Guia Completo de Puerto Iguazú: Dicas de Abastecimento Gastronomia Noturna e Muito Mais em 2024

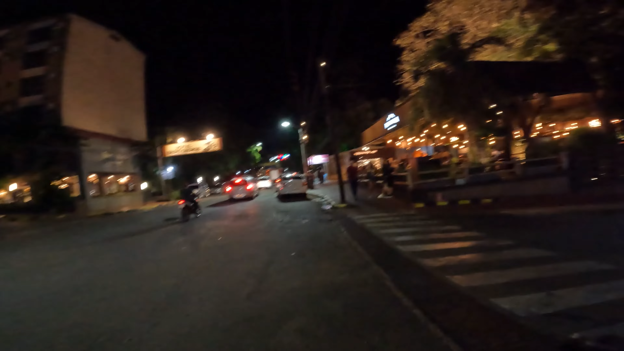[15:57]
Aqui tem esse bar da Patagônia, então um dos bares da Patagônia fica aqui, e o outro fica lá na região da feirinha, né?